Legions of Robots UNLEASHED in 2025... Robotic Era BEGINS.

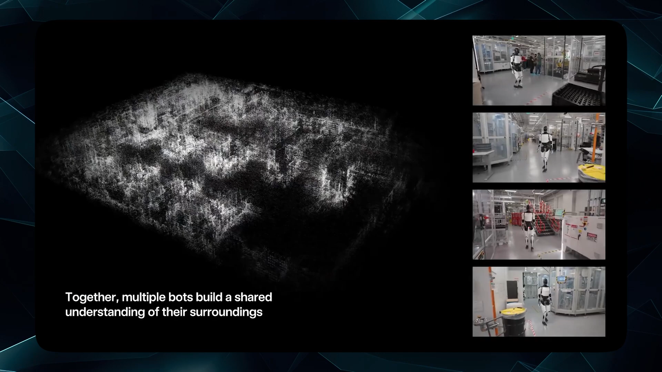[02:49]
Multiple Optimus units can also share maps and learn collectively from each other so that a fleet of robots can build a shared understanding of their environment.